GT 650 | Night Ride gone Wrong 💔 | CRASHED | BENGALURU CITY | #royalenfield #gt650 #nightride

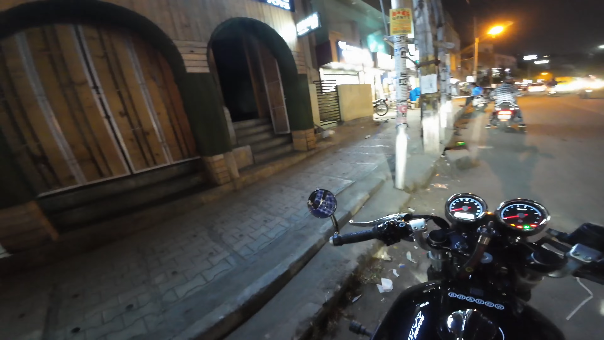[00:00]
are that that sense was not even visible. I hit right here.
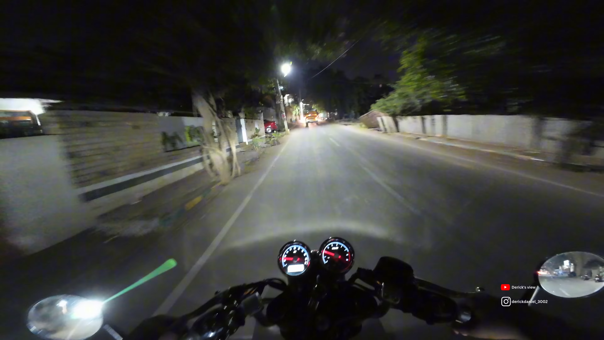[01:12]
We plan just to go to this Church Street, a place in Bangalore where it is located near Brigade Road. So that is the plan.
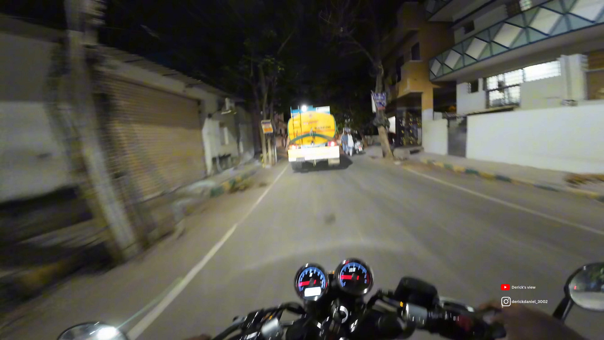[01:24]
So let's go do some cinematic shoots and everything. Let's talk to these people and let's have fun. That's my plan today. And I hope the audio is clear. So let's go. So this is the first time I'm actually recording with DJI Action 4 in night time. So please do let me know how is the picture quality and lighting and all. So even I can know about what is your view about this camera,
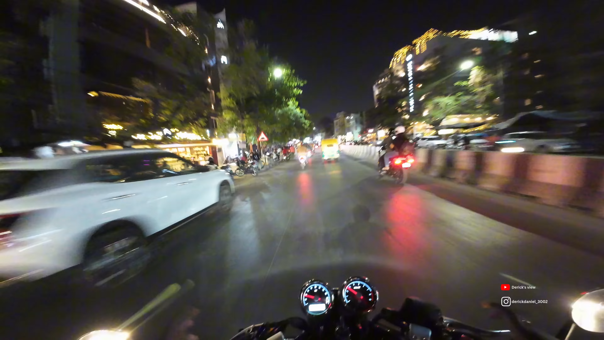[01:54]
about the upgrade and all. Make sure you let me know about that also, guys.
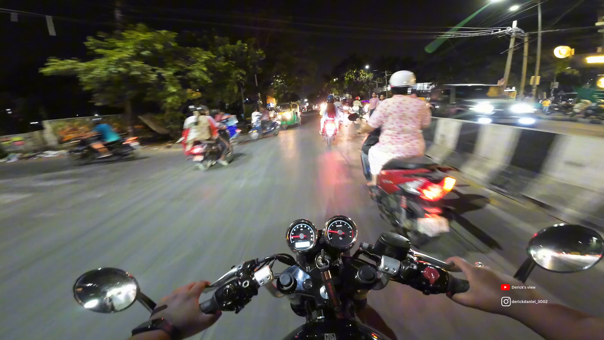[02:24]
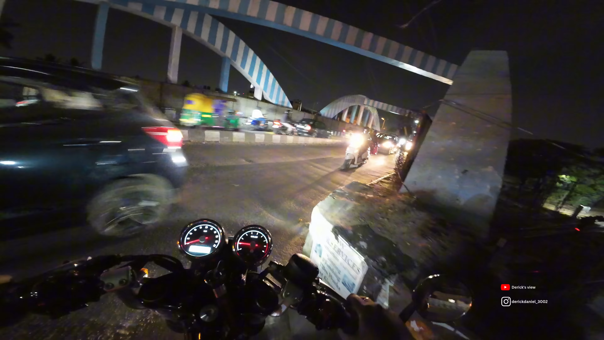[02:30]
Fence broken in this Mukunda Theatre flyover, guys. I'll show you.
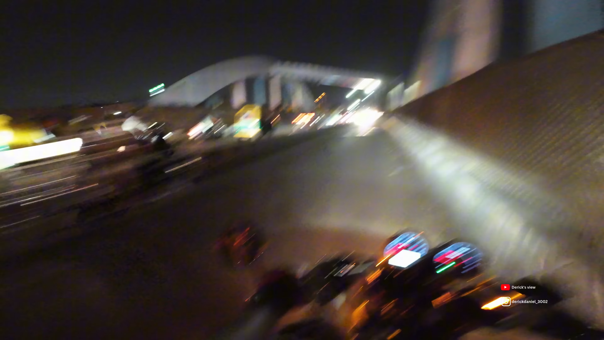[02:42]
Night time, nothing is visible. See, because of this one broke right now.
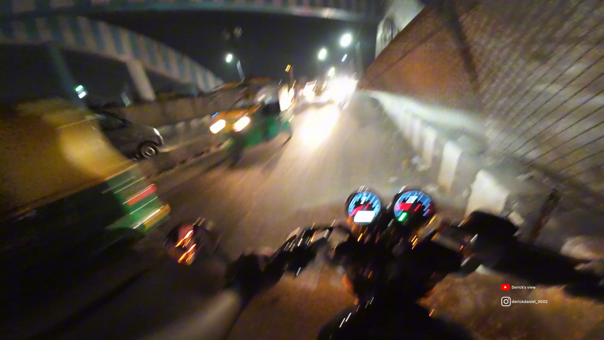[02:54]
Shit, yaar.
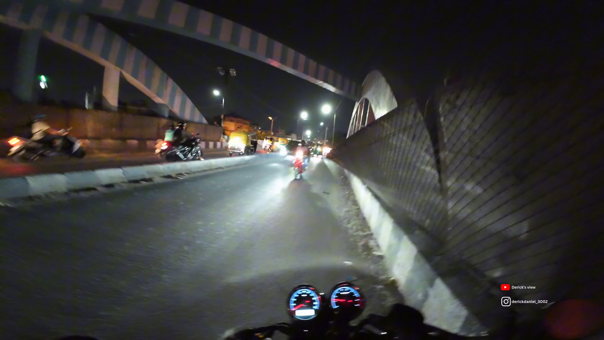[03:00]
This fence, they need to do something, man. See, during night time it is not visible at all.